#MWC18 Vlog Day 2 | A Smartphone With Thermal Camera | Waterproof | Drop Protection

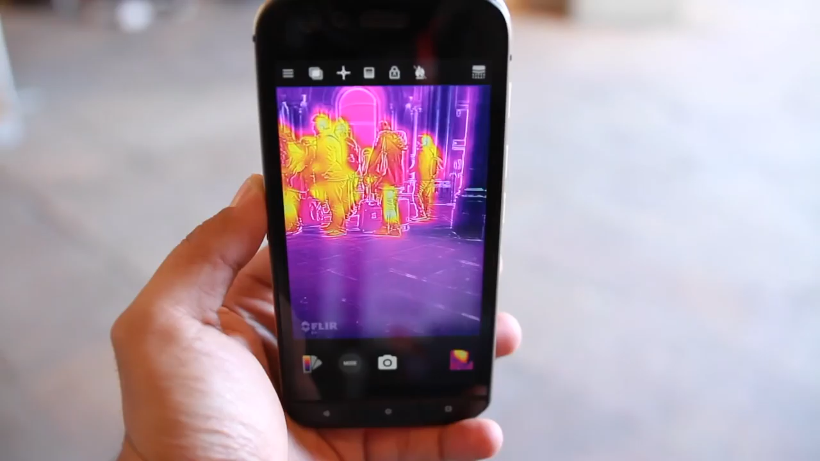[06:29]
So we've improved the camera quite substantially from S60.
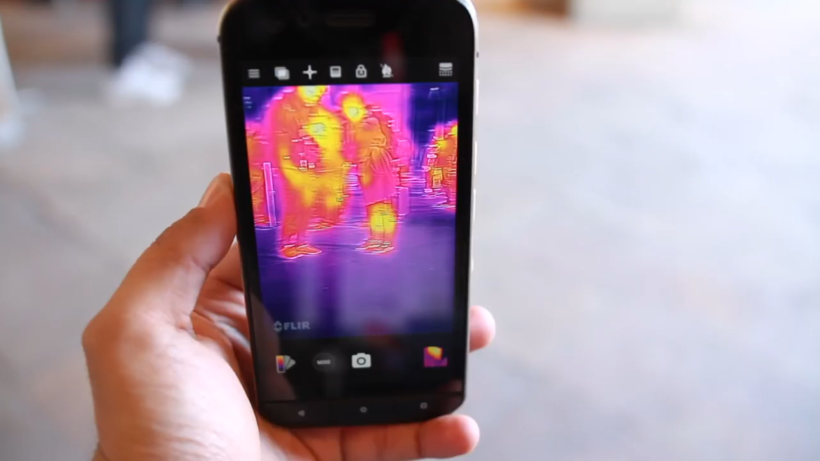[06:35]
Okay. So four big enhancements. The first one being the temperature range.
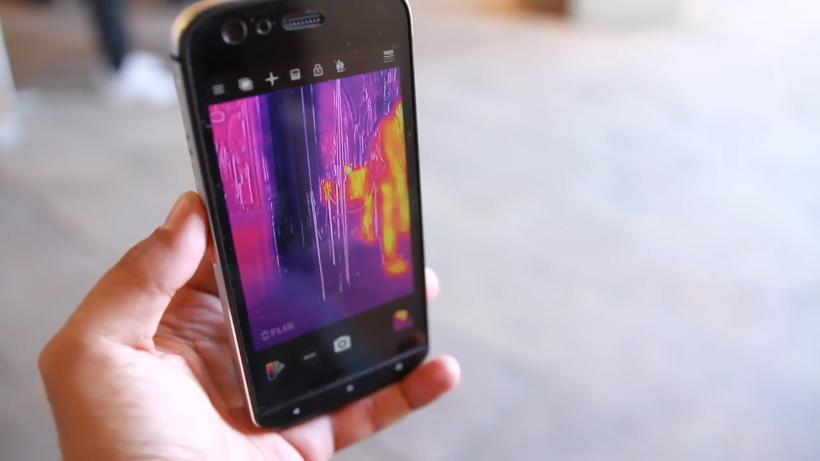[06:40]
So with the S60, the old phone, we could measure from minus 20 degrees Celsius to plus 120.